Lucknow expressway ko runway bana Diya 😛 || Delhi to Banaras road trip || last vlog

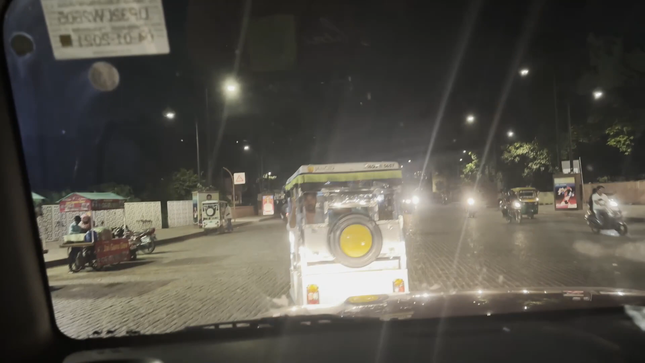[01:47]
अब सामने आ रहा है क्लॉक टावर, वो रहा घंटाघर क्लॉक टावर।
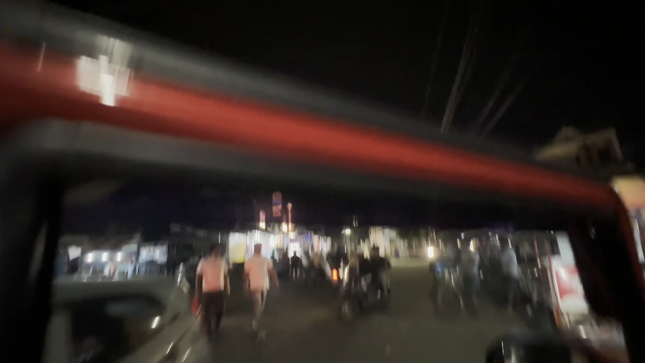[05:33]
ये आपको जूम कर दिखाता हूँ। ये
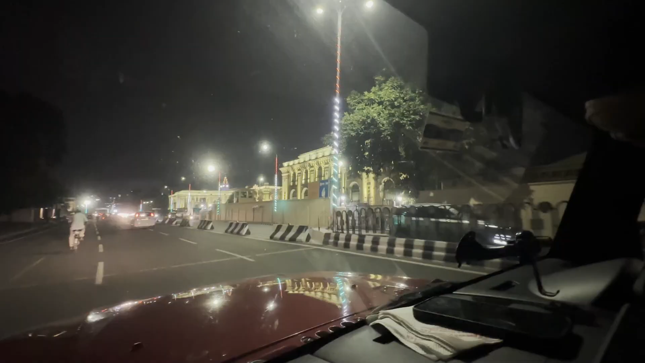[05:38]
सो दोस्तों ये सामने है लखनऊ का विधानसभा, देख क्या बढ़िया लग रहा है देखने में,
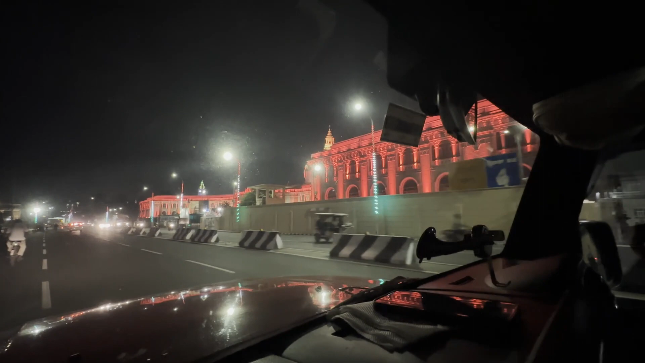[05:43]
क्या बड़ा है भाई साहब, क्या कलर लाइटिंग करी हुई है,
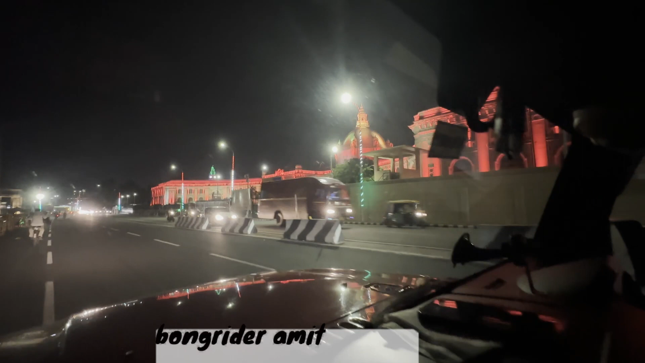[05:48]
अच्छा लग रहा है ना देखने में, कलर दो चेंजेस हो रहे हैं,
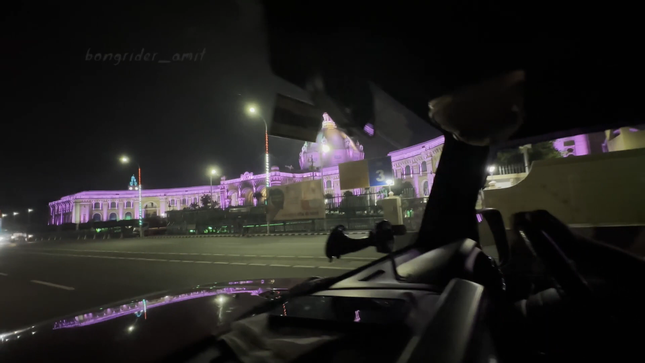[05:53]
बहुत ही बढ़िया बहुत ही बढ़िया।